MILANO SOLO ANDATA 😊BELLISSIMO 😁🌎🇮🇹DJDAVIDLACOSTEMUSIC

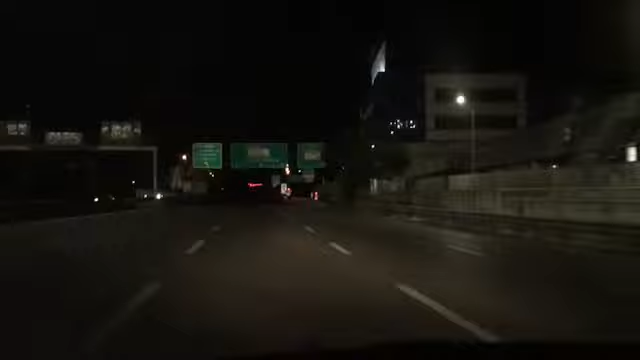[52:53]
guardate l'autostrada, buia, con poca luce. Poi adesso entriamo in galleria tra poco e vediamo un po' com'è le gallerie italiane. Va bene, le gallerie svizzere sono migliori, d'accordo, ma queste gallerie italiane come sono? Eh? Come sono?